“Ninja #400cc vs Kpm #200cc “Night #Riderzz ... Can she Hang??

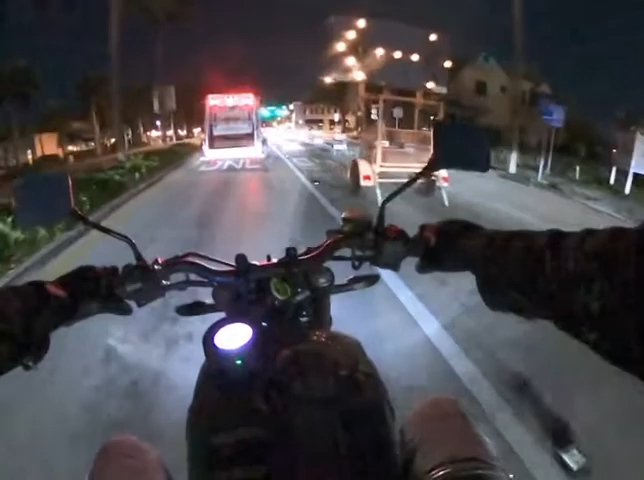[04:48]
For the truck, but it... Yeah.
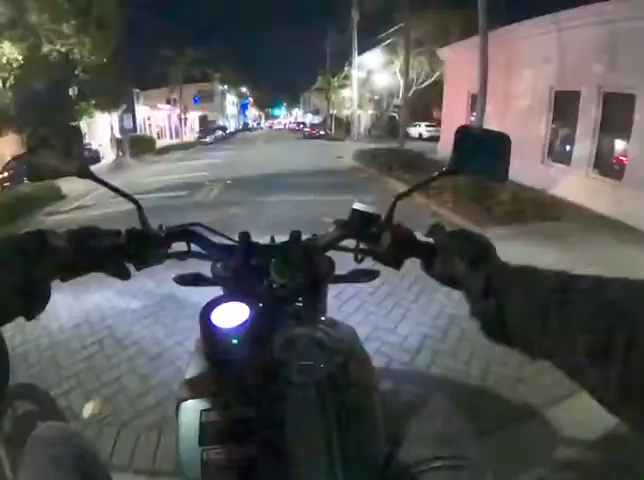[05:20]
Gotta turn back around. Keep going. Keep going east.
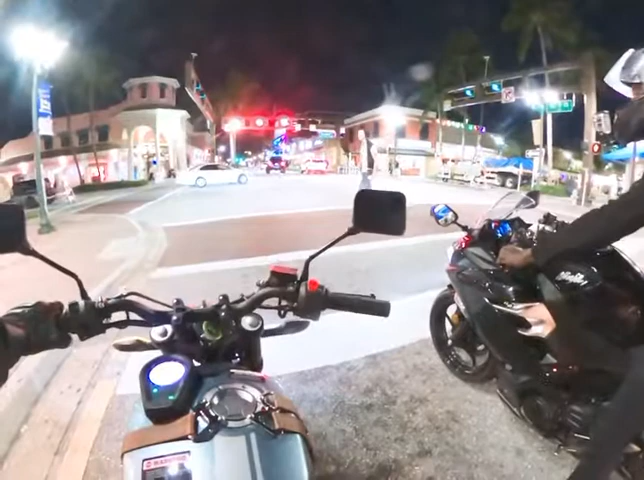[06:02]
Alright. Okay. People crossing this. Yeah. Is that normal? You know, I'm new to this.
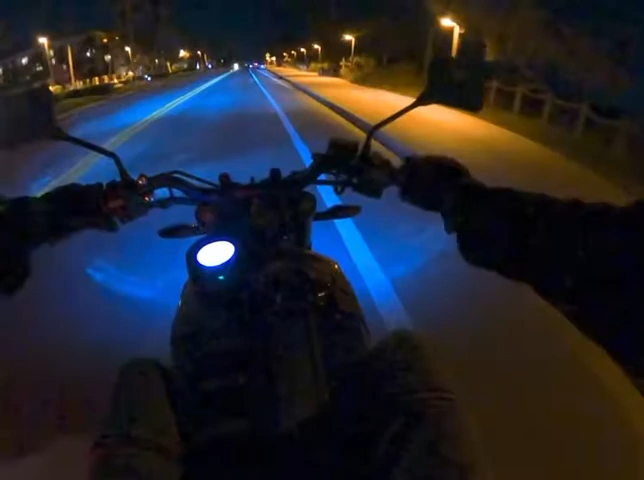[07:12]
Snaps up, not on one under one of these lights, bro. Right there. Hit the sidewalk.